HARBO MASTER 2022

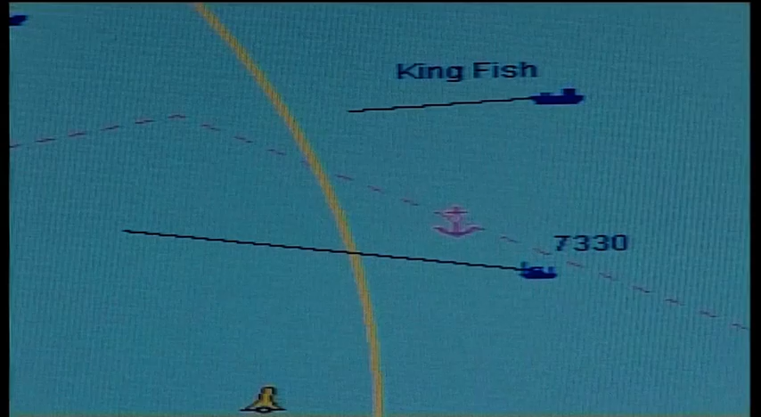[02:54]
Sir, in Sector Charlie, we have an inbound contact just west of the harbor behaving erratically. We have this contact on radar now. At this point, we should go to threat condition amber and alert the standby forces.
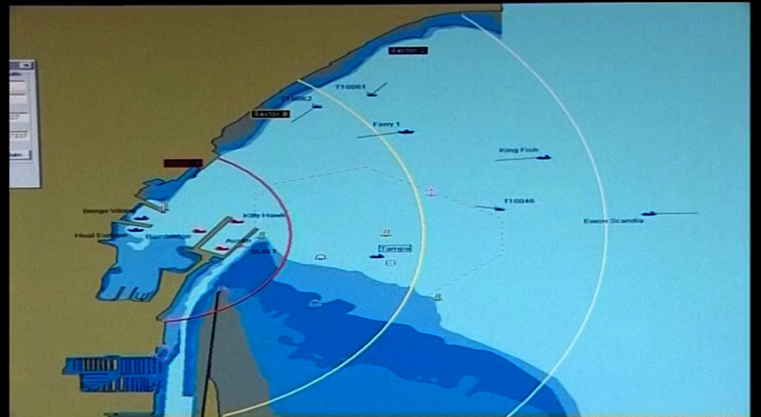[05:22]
Sir, we have a sonar contact at the outer limits of Zone Alpha.